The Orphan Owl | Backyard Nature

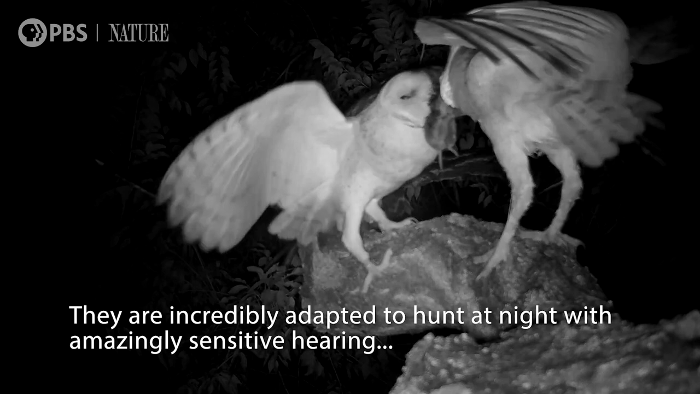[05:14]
They are incredibly adapted to hunt at night with amazingly sensitive hearing and the ability to see movement with very little light.
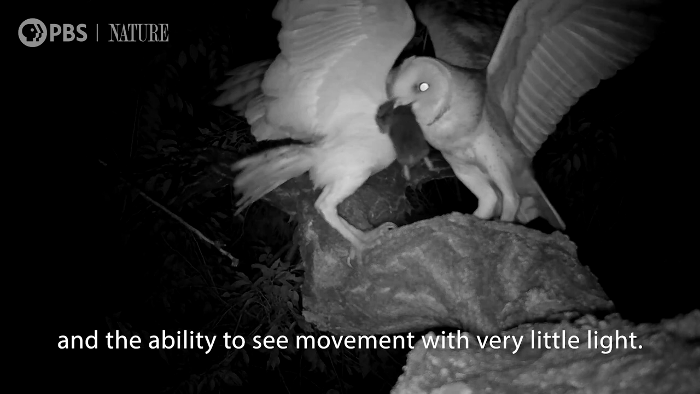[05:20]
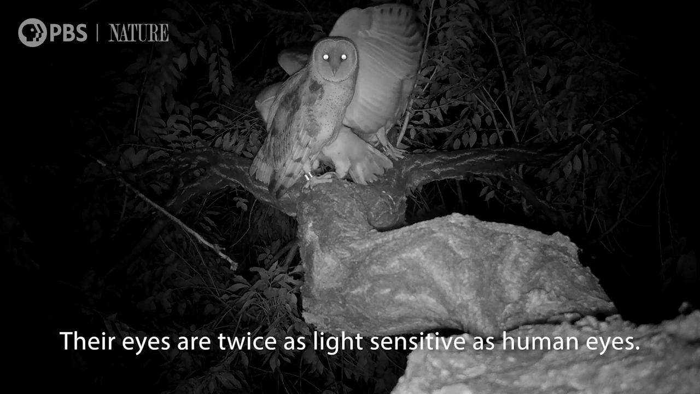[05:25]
Their eyes are twice as light sensitive as human eyes.